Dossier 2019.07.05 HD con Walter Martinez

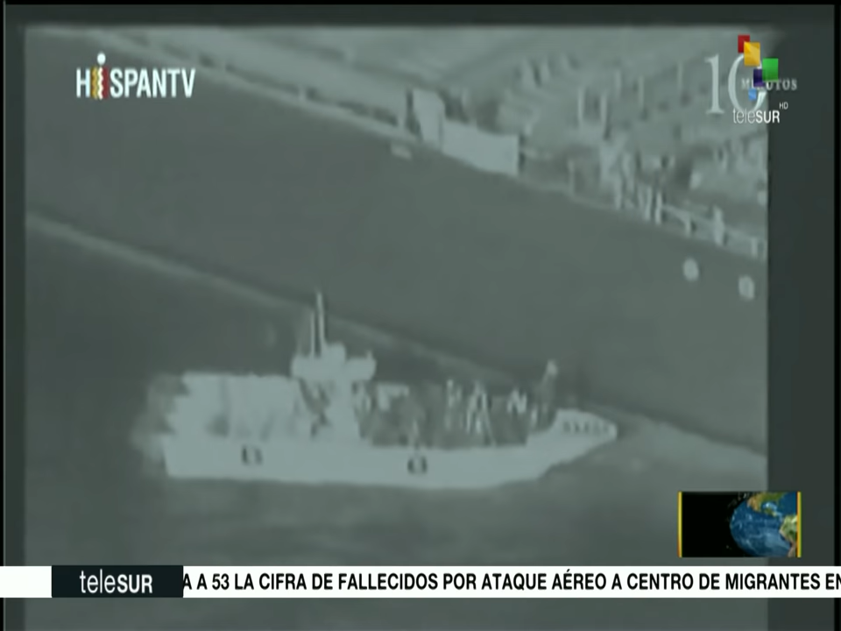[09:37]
Islámica retirando una mina sin explotar del casco de uno de los dos buques.
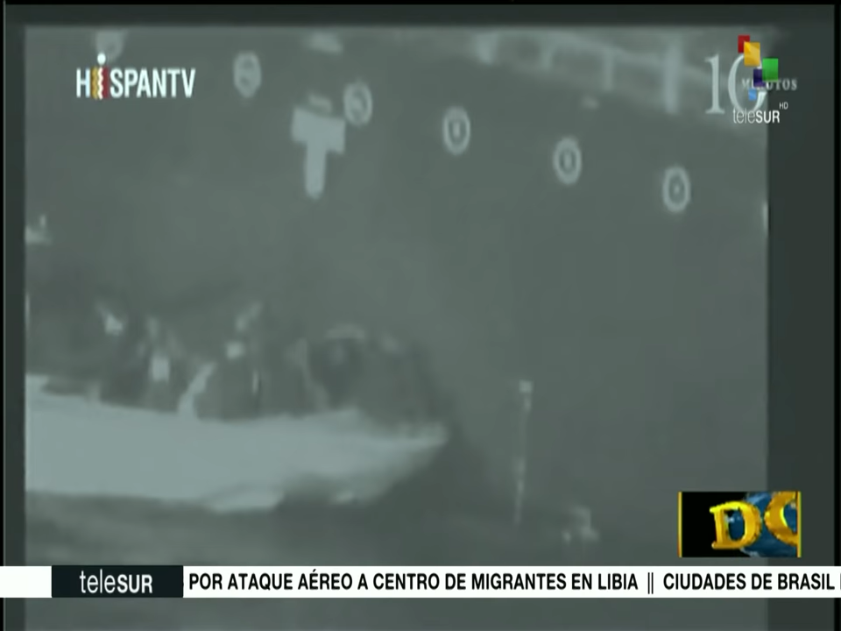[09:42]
El vídeo y la interpretación de los funcionarios estadounidenses del mismo no han contado con una buena acogida.